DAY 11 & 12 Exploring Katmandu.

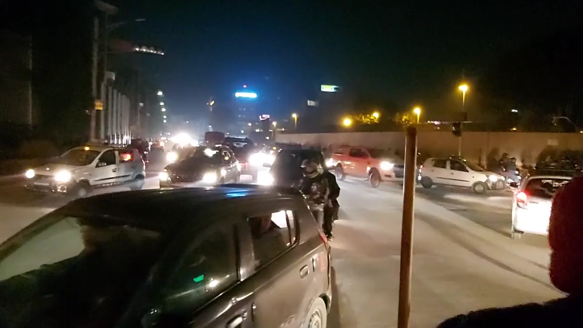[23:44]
काठमाडौँको ट्राफिक एकदमै डिसिप्लिन ट्राफिक छ यहाँको हर्नहरू अननेसेसरी बजाउँदैन रहेछ त्यो